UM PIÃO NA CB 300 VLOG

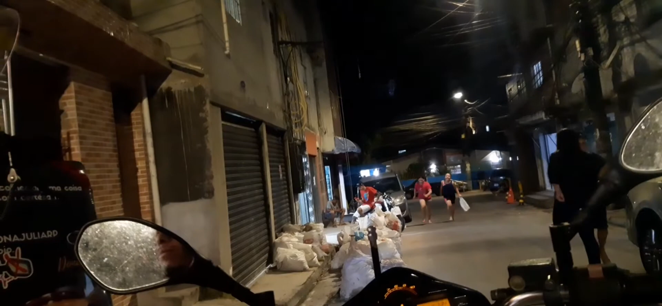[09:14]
Daí é foda. Tem na estrada. Vai pra andar aqui dentro, virando. Muita lombada, mano. Tem, faz.
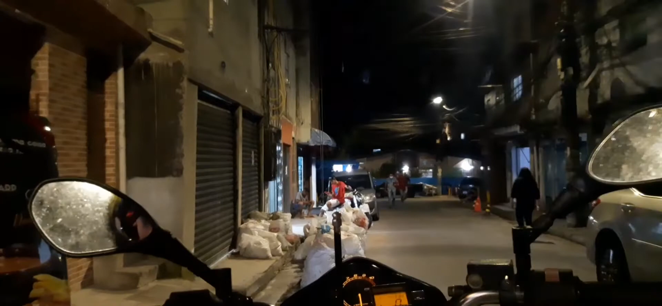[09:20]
Muita lombada atrás da outra, lombada atrás da outra, virando. Tô na estrada, filho. Boa. Olha lá, baixo.